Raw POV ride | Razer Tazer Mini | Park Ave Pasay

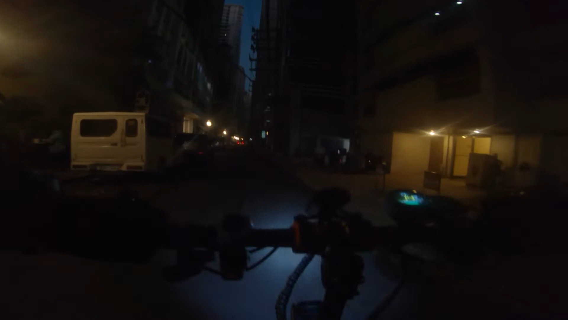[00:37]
Ako nga ulit si Calves. Nandito ako ngayon sa Bautista Street, Makati City.
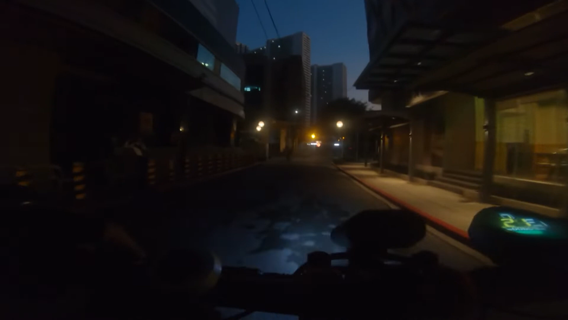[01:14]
Alright. So palabas na ako ng Makati ngayon, papunta akong Pasay, pauwi ng bahay.
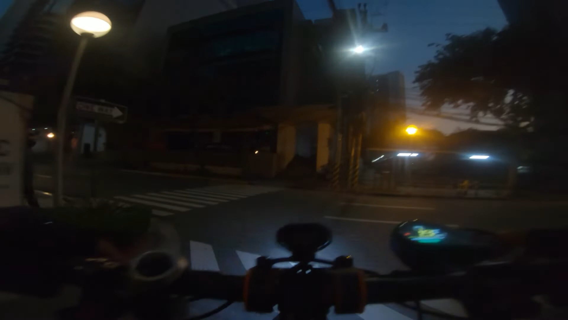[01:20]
Babagtasin ko lang to. Takbon chibi lang ako, no? Kung makikita nyo, nasa throttle yung speed ko is nasa 26 to 30 kilometers per hour. Medyo inaantok na. At kailangan ispatal lahat ng mga lubak at potholes, uneven pavements sa mga dinadaanan ko.
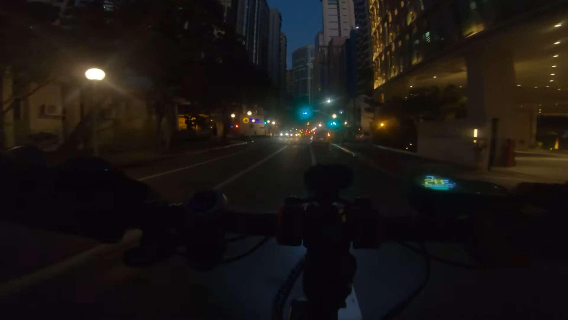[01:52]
So ito, Mayapis, palabas ng The Columns o Makati Post Office.